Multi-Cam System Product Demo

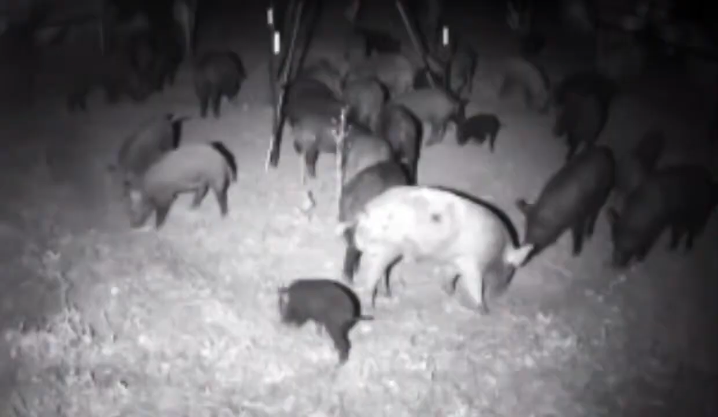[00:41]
and we now offer convenient one-screen viewing of up to 16 cameras simultaneously.
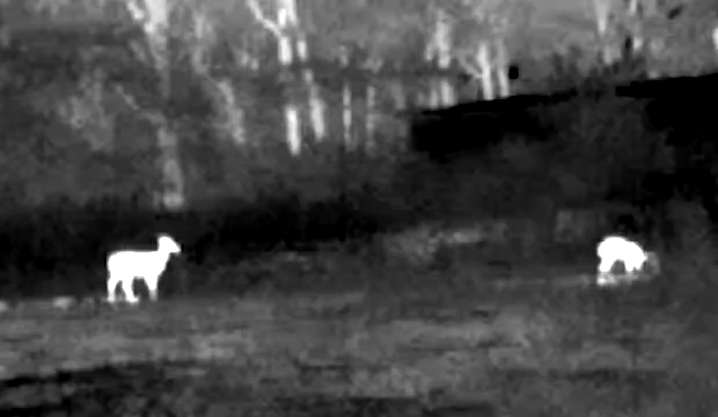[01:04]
thermal cameras with superior imaging detection,